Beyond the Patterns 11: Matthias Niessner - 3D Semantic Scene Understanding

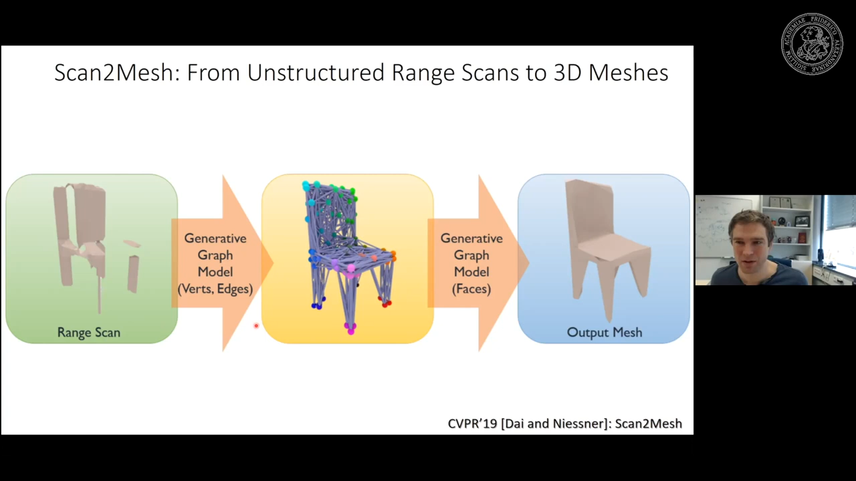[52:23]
the meshes in this case we're generating them we're taking a sign distance field here as input we have a graph neural network to connect the connectivity of the meshes in the hope that we can model the meshes right um we have two graph networks one for the edges one for the faces we train this whole thing end to end so we have an input sign distance
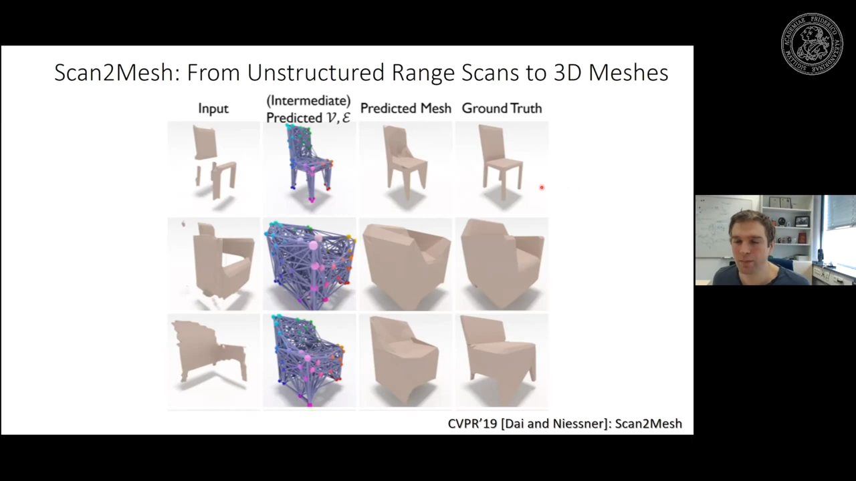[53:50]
better if you do it sequentially um but the reason why we wanted to do that is and the reason why i'm telling you about it is not to generate the meshes itself um but the thing what we can do is we can combine these two ideas what i just mentioned we can combine the cat retrieval with graph neural networks get uh get the scene structures we call this uh scene scene cat so we're doing the same trick here except that we accept that we're doing it on cat models so we take an input scan we have a cat pool
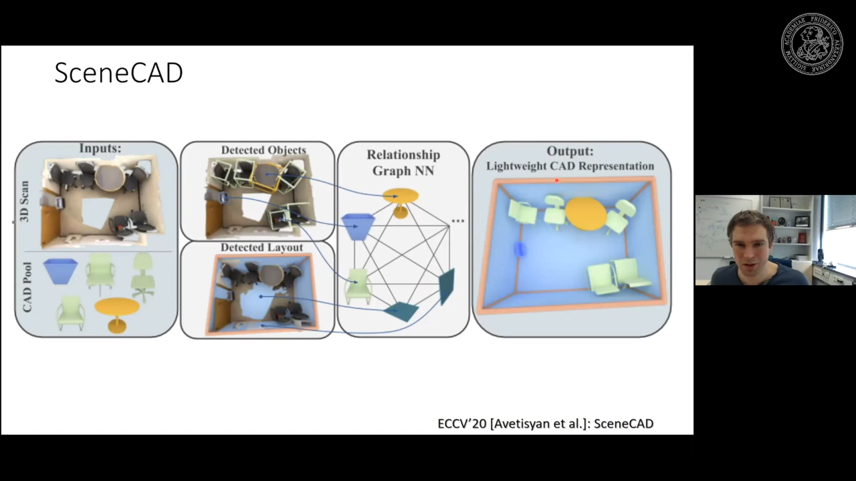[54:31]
and we're running it on the structure of the scene layout and then we're predicting this whole layout here so this is the input and this is the layout now um i'm not going to go into all my details i'm already running a little bit short in time um but i i think it's kind of nice that you're not getting only the models independently but rather be considering the whole scene graph at the same time at end and also get the structure right so here we're getting the 3d scan um this is what scan uh this end-to-end method was doing basically it doesn't have the walls here um and now we're getting also the the full room structure we have losses that every object has a relative uh position and relative
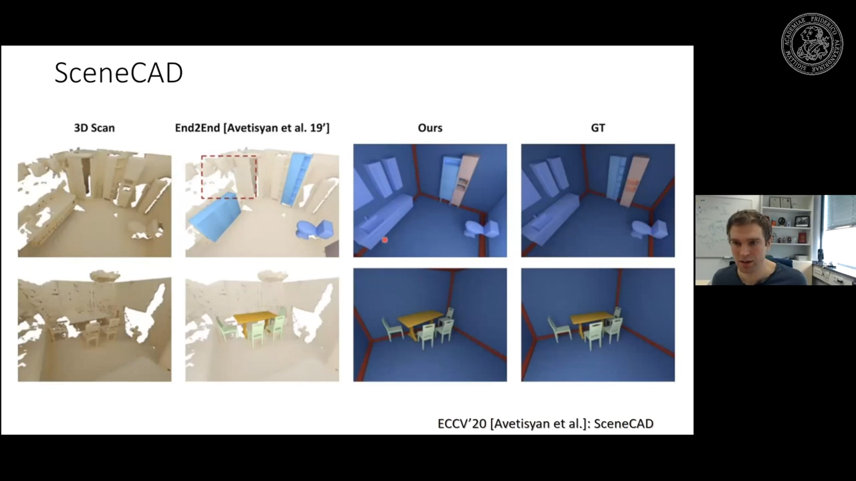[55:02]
alignment um and this helps a lot in the global alignment so now we're getting um yeah we're suddenly getting globally aligned models that look actually sorry globally aligned scenes that looks pretty good here's a few more examples again this is the baseline here uh and this is ours where we basically get yeah like look at this room here right like now now it looks like almost the computer graphics model we don't have the texture here the texture is still missing uh but for the geometry it looks reasonable low poly person representation that you could imagine you could use